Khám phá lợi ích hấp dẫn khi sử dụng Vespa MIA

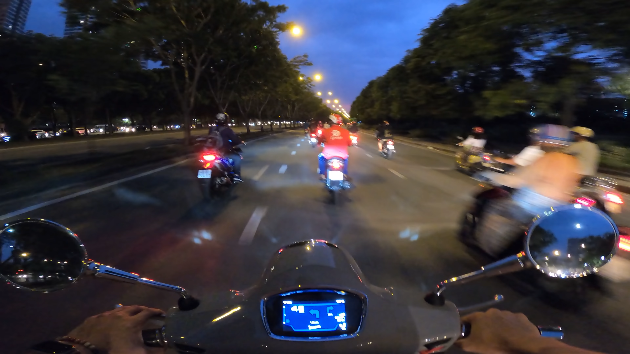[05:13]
bản đồ Do Vespa làm với Hearmap Thì nếu như bạn nào đã dùng Hoặc là đang dùng Hearmap Thì sẽ hiểu được cái độ tiền lợi Cũng như là cái logic hoạt động của Hearmap Nó
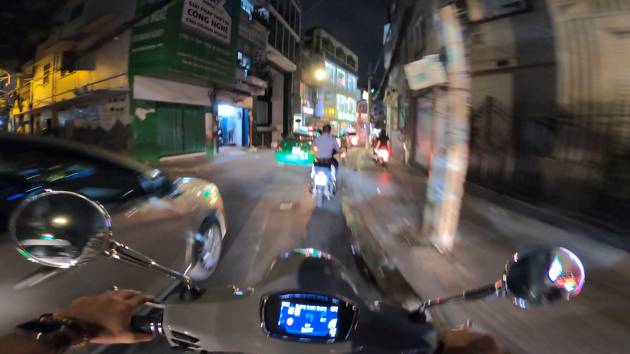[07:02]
Đó là cái phần giao diện hiển thị rất là trực quan đối với Hearmap Nó sẽ hoạt động thật sự chân tru Nếu như bạn quyết